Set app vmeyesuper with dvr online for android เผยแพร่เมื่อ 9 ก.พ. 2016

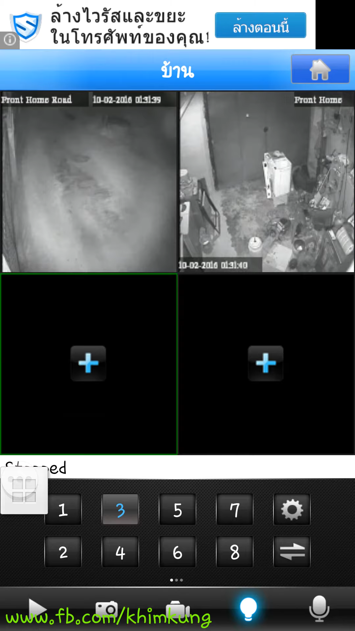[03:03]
Camular 04อันนี้ก็คือเสร็จระหับวิธีการตั้งค่าให้ดู
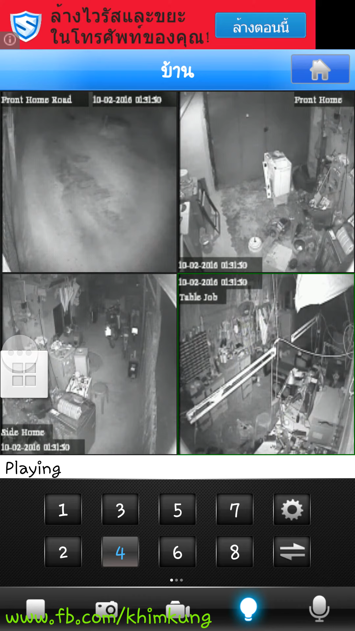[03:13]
กล้องได้แต่ผมจะตั้งค่าตรงนี้นิดหน่อยลูกฝ่วงตรงนี้นะครับอ่ะ สกิน สึก